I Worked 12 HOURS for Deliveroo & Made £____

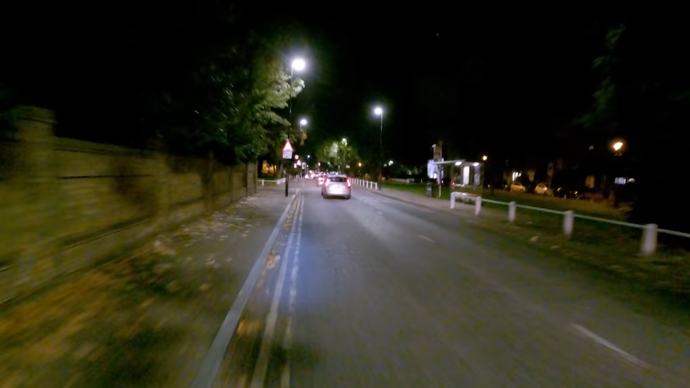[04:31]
we've actually pulled up a hotel security is staring
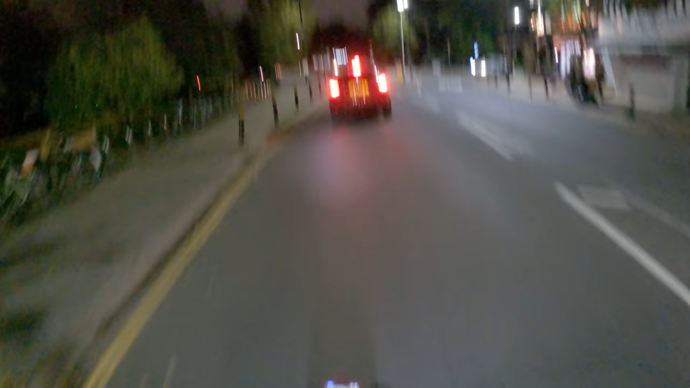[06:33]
along in the traffic trying not to kill my
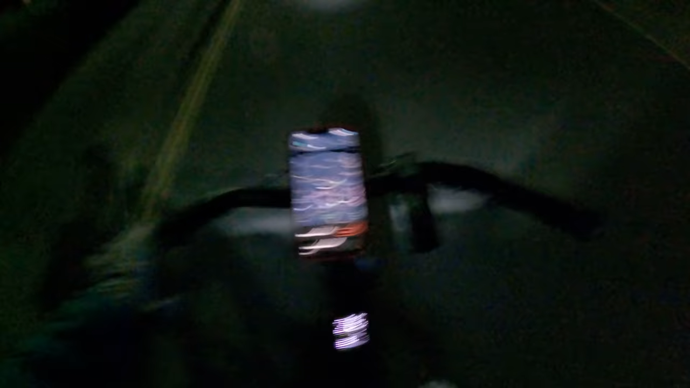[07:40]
we go another order complete okay so as you can see i'm just inside this purple block which is meant to be the busiest part of my area so hopefully we should get an order anytime soon so we've just crossed the three hour mark and i've picked up my eighth order
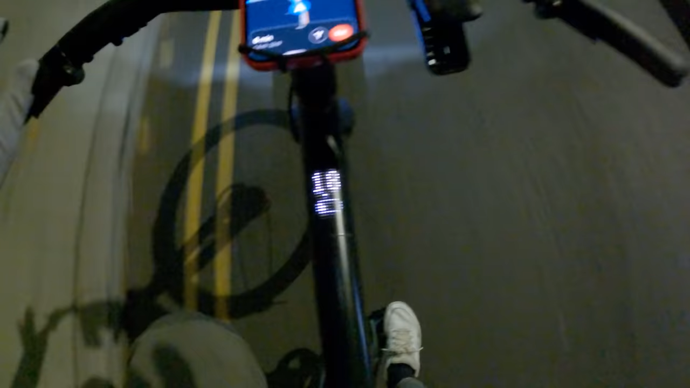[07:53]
also i've just realized my bike is running low which is really not good so there we go that is the final delivery